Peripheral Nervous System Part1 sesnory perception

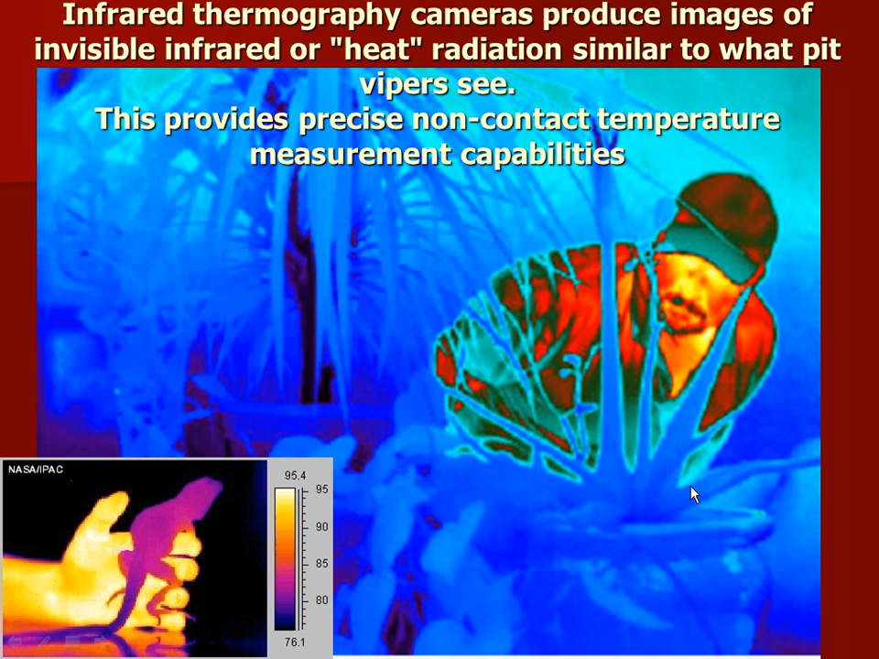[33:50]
infrared radiation coming off of you so is it easy to hide from a pit viper no because if the plants are nice and cool and you're behind the plants they can see right through and it knows you're there that's why when you get closer rousing starts rattling even more it's like i see you you get a little closer i'm gonna bite you but yeah they have special sensors vibrations anybody ever heard about animals that take shelter before an earthquake why the hell don't we do that then
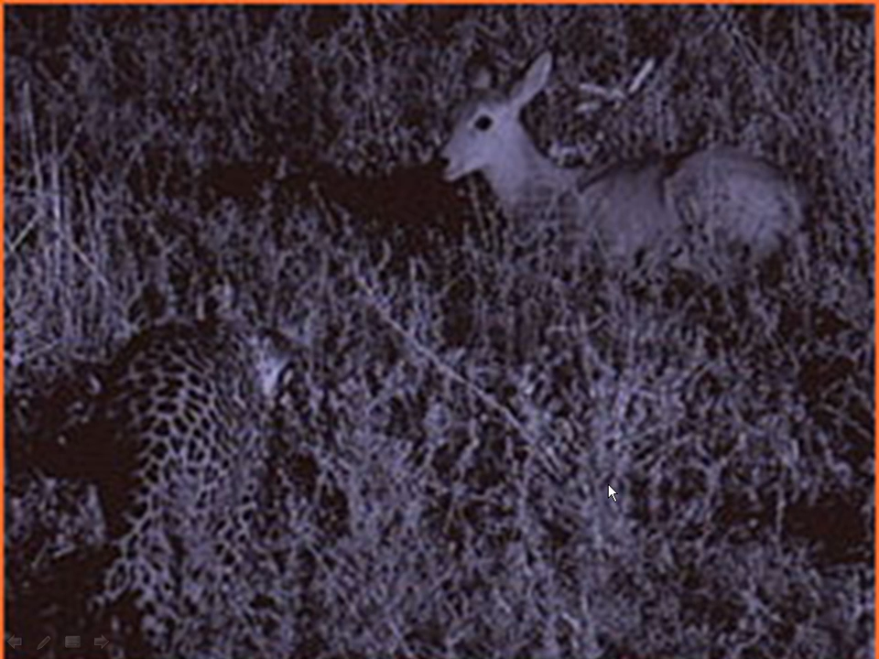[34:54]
so sometimes it'd be beneficial to have extra senses like man it'd be nice to have infrared if you were that deer right now okay so the receptors receptors are basically special endings on neurons